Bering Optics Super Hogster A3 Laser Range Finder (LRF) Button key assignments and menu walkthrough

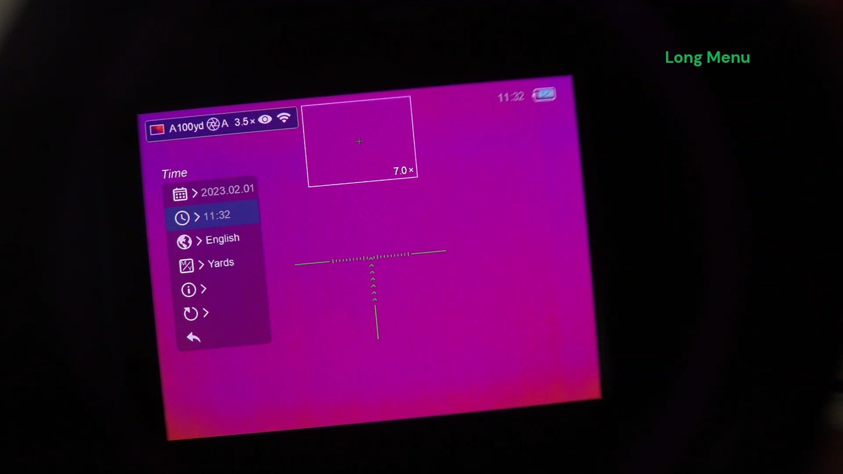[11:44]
your information screen for firmware, hardware type,
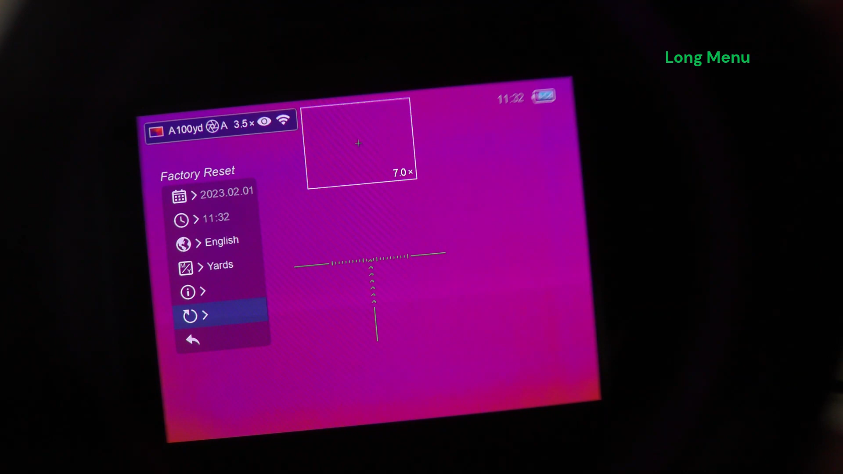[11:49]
your factory reset is all under settings.
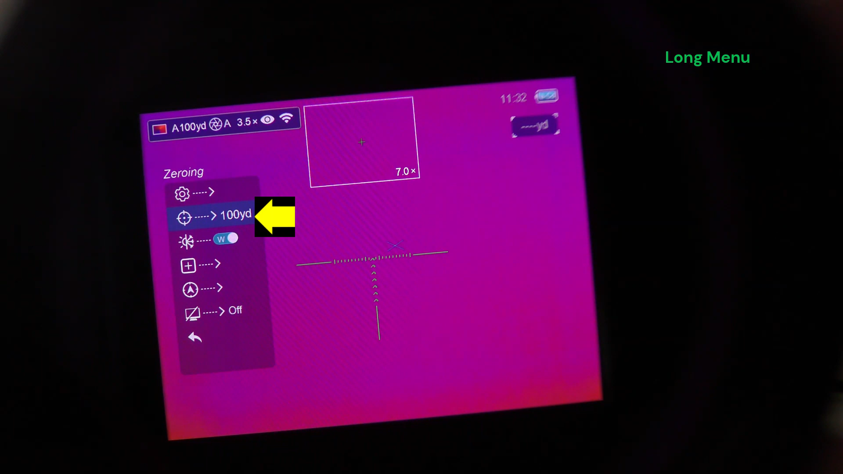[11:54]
Here's your zeroing menu. So it starts you off with the ability to enter different values for your different trajectories if you choose. Once there, you click on the item. And you can either rename here at the 100 yard. You can rename it. Or you can enter the zero menu where you change your X and Y value and move your reticle.
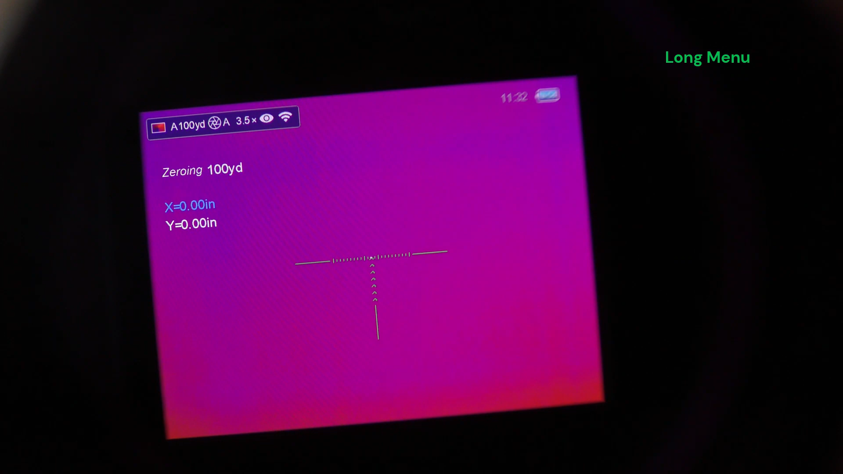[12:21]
Long presses of the menu key take you back.
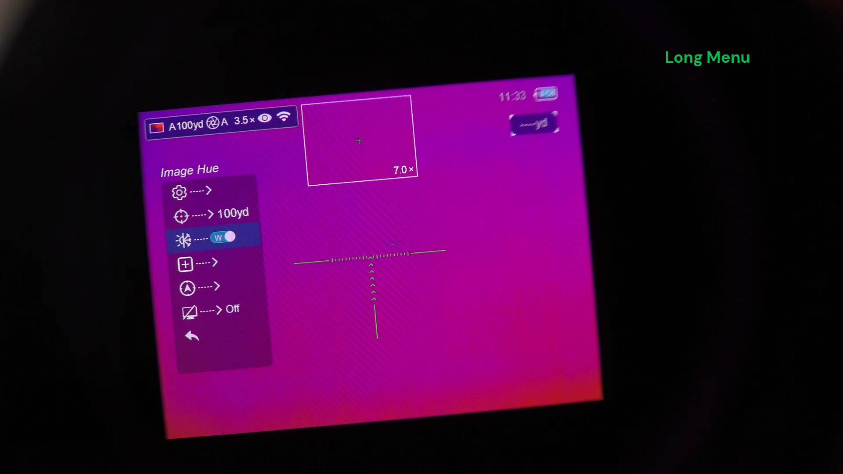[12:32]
Your image hue between cool and warm.
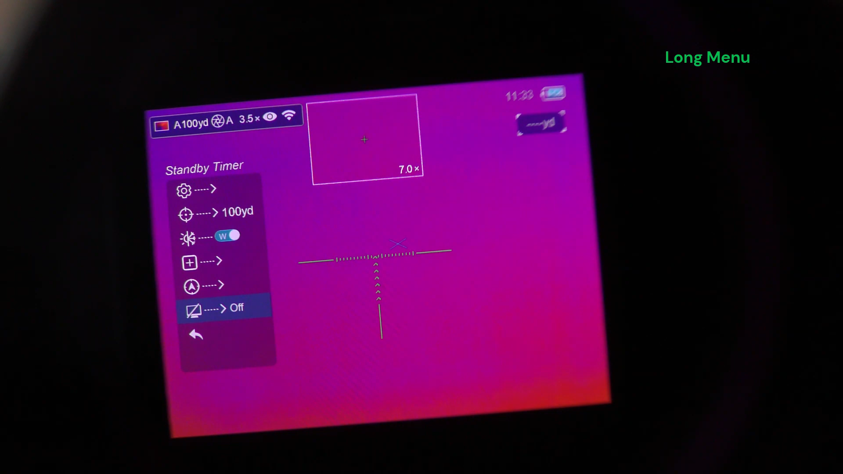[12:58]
And back to the main. Let's continue the button configuration. We have the forward directional key. A quick press is going to increase your zoom by 0.5 of value. So I am quick pressing. You can see five times, 5.5. Pressing and holding the forward directional is going to step it up by two increments of two.
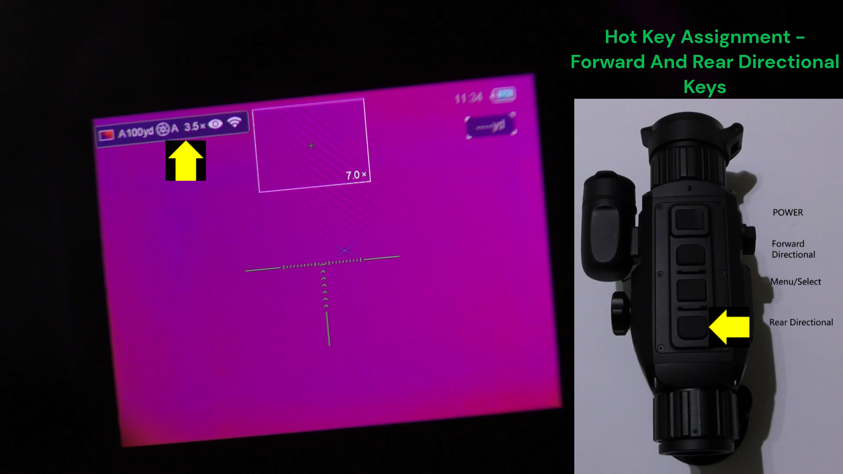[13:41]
So no rheostat control for zoom. No. It has to be the forward and rear directional buttons. And if you go up to seven times manually by 0.5 values, then you need to quickly get back to base.